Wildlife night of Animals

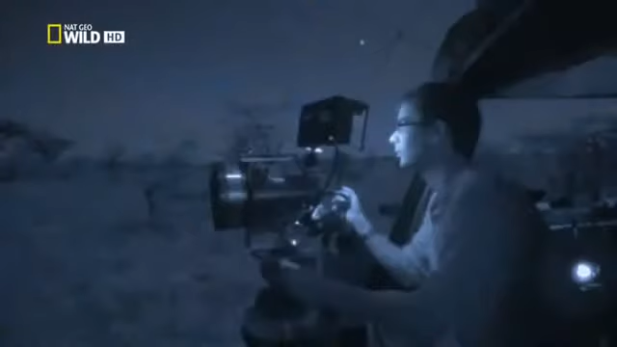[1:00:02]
using the thermal camera we can keep track of them better than by day
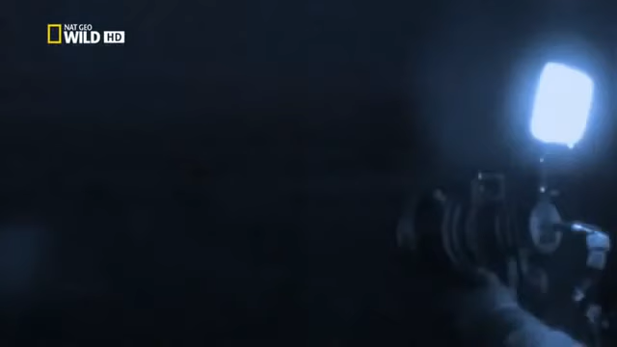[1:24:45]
even the ultra-sensitive starlight camera even the ultra-sensitive starlight camera struggles to capture meaningful images but the thermal camera cuts through the dark to pick out the warm-blooded animals
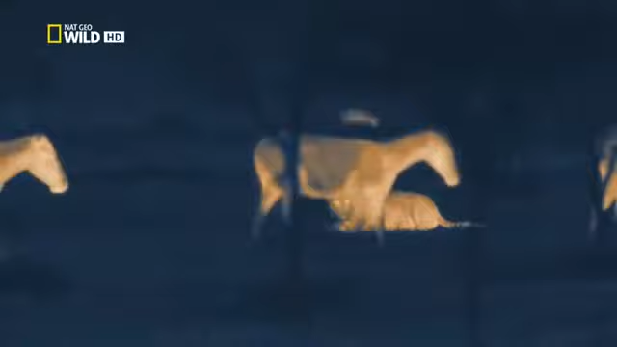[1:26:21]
a 350 kilo zebra is a daunting prospect a single kick could fracture a lioness's skull
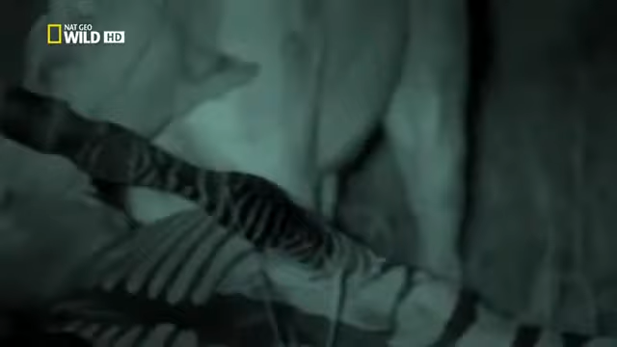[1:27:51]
one lioness on her own could barely hold this muscular stallion down two together can finish him off quickly
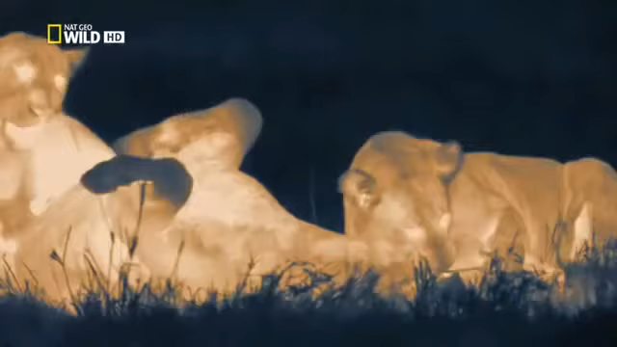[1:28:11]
it could be that's what they were after all along they must have heard the irregular hoof beats this is a fascinating insight into how lions could select their prey even without sight to guide them
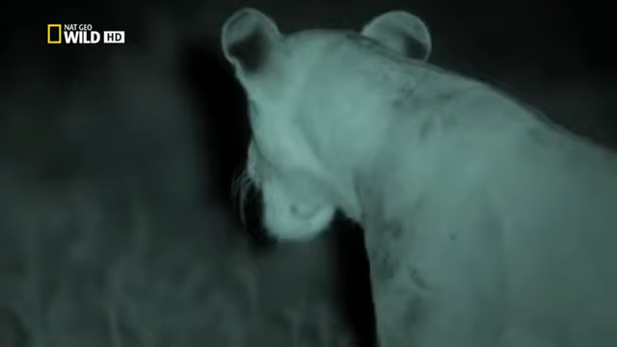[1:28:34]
of course all their effort serves one great purpose the survival of their cubs night school begins again as a new generation meets their future with the use of some extraordinary cameras night filming reveals that lions are far from the lazy layabouts of daylight
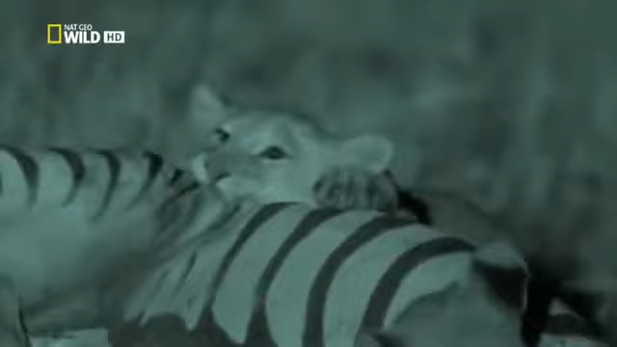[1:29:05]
they prove to be active experts in the wildlife around them especially wildlife they can eat
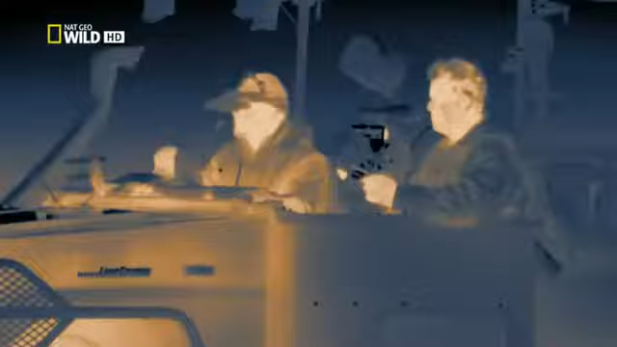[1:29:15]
for the first time entirely without the aid of visible lights we've been able to observe lions using all of their senses to turn the cloak of darkness to their advantage